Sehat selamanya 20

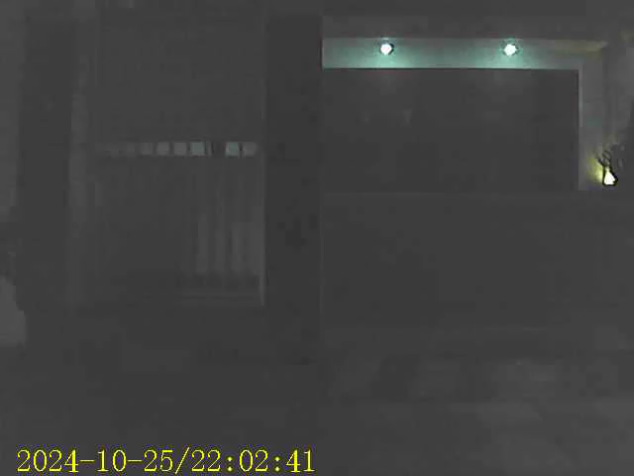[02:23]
Selamat malam guys, ini di jalan pengawannya. Berjuanglah dengan penuh keyakinan. Hidup ini adalah anugerah. Wow. Ada mobil berhenti.